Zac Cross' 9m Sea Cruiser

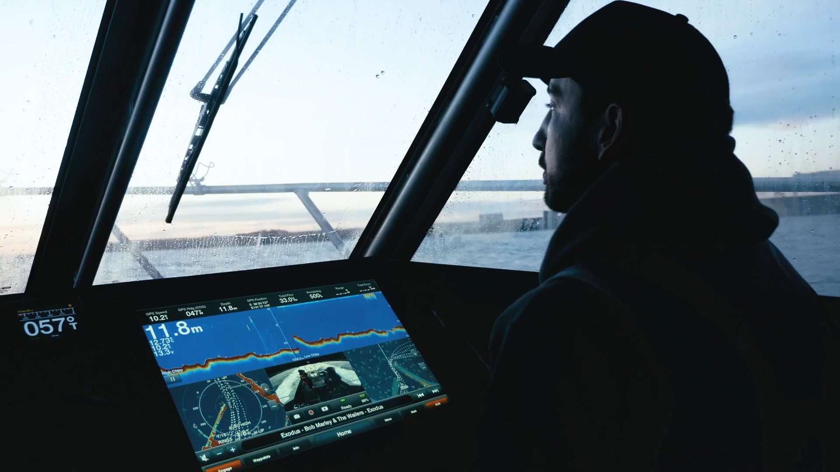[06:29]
On screen: depth 11.8 m
I think my view on electronics, you've got to stick with what you're familiar with and what you trust.
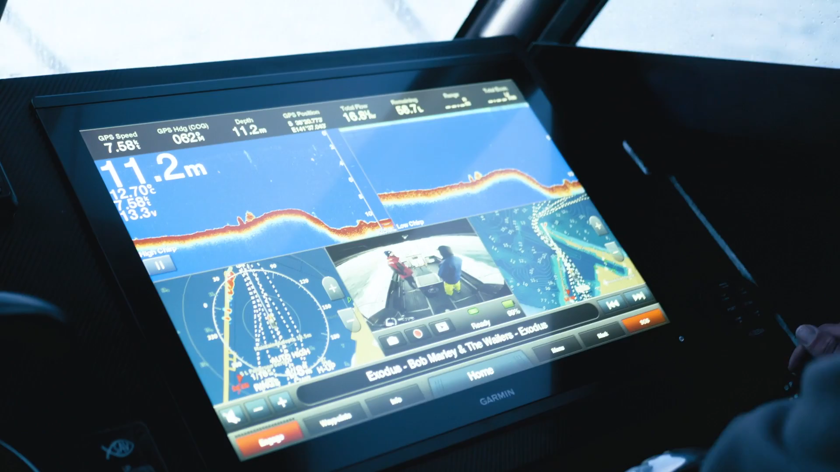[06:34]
On screen: depth 11.2 m
I've had all the others. I still love all them.
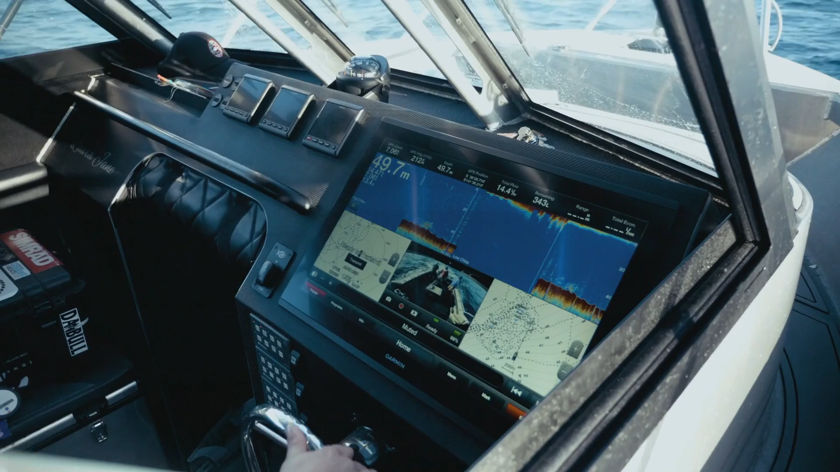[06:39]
On screen: depth 49.7 m
But yeah, I just couldn't look past Garmin. And to have, I end up going the 24 inch touchscreen, 84-24 and that unit is just absolutely incredible.
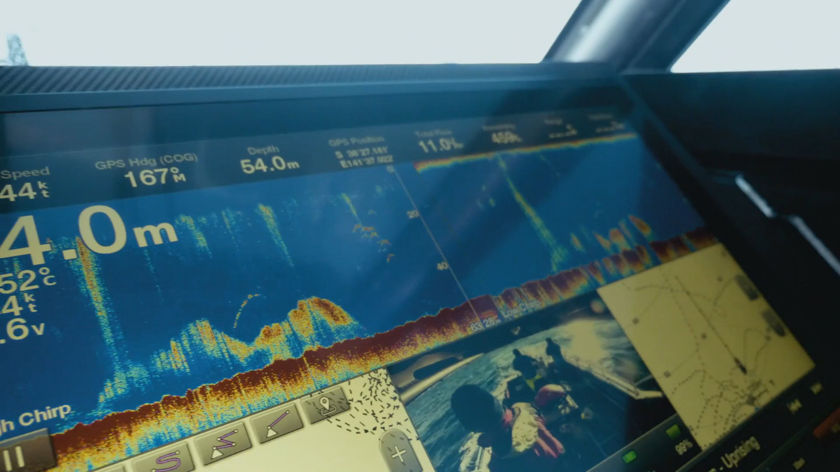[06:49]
On screen: depth 54.0 m
So I've got twin 175 kilowatt transducers, one high and wide and one low.